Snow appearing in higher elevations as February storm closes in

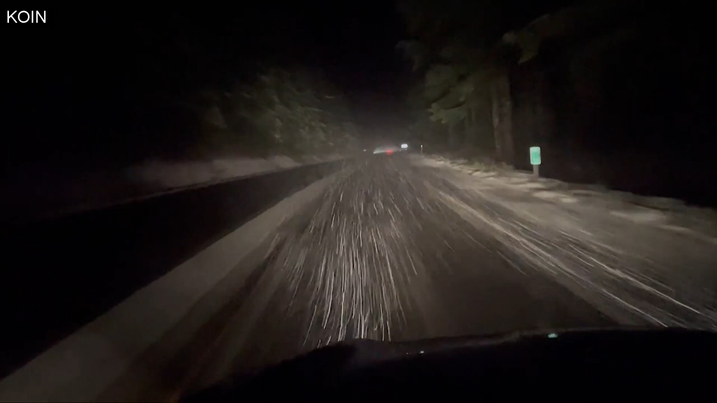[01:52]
With temperatures dropping overnight, some of those slick parts of Highway 26 could also turn to ice. So officials urge caution if you must drive that area and take things slow.